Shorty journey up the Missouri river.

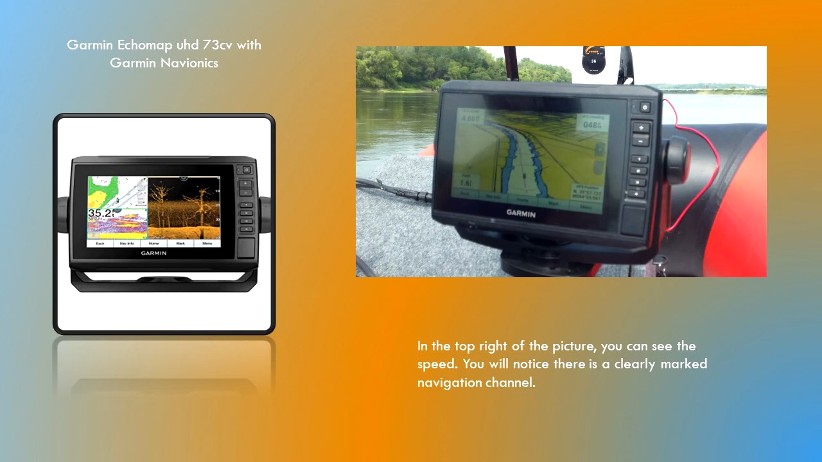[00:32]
Now I never used that before or even really knowing what it was till I hit the river but once I got on the river I noticed that there's a channel clearly defined in the river with a red dotted line that runs down the middle and what that is is that that's the navigation channel the Corps of Engineers maintains on the river. That way by looking at my map I knew exactly where I was and had zero worries about obstructions or something I was not able to see. Perhaps the first impression you get as you see this river is wow look at how flat and calm the river is.